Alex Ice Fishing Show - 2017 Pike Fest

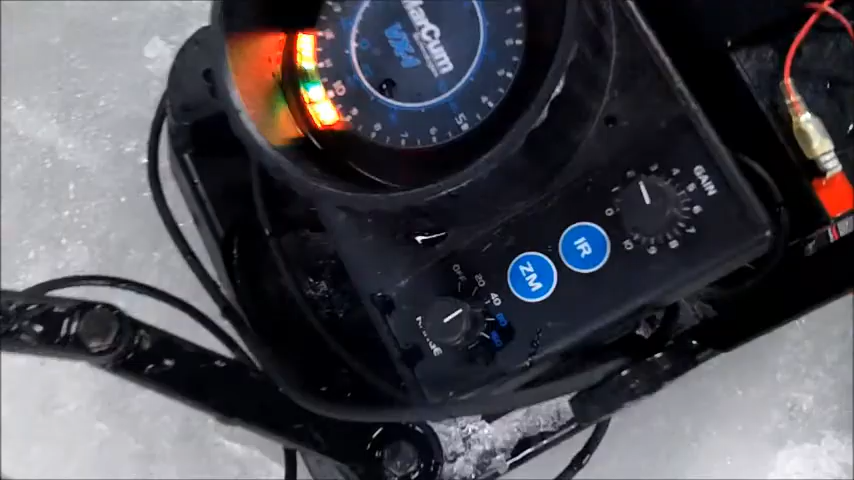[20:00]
Oh, you had the... There's the hot dog. Don't move it.
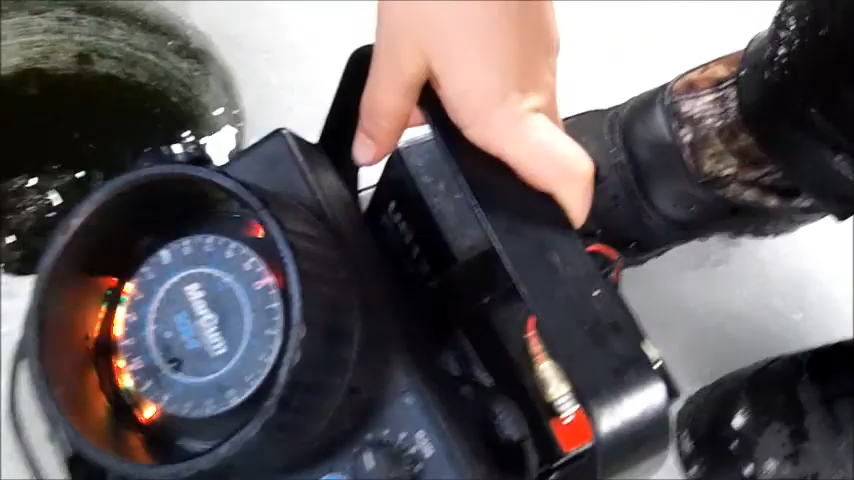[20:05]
I want to see if a fish comes and looks at it. The hot dog falling down. You weirdo.
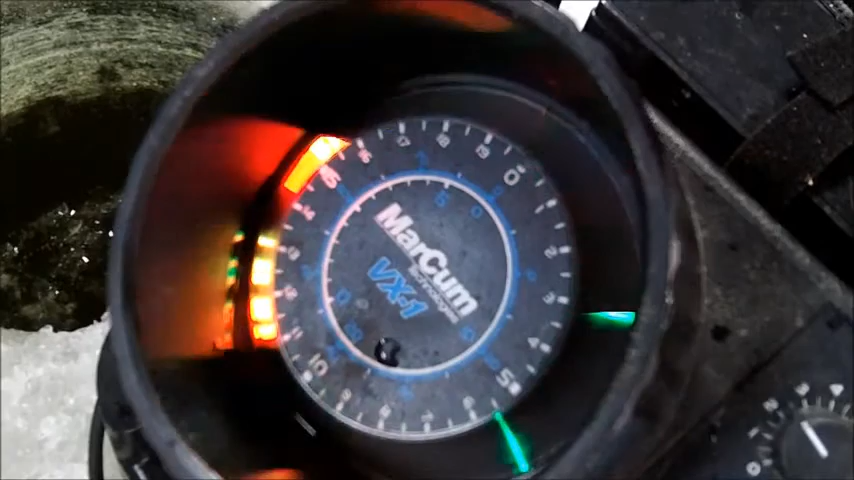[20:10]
Now it's going right by the crappies. You're kind of ignoring it.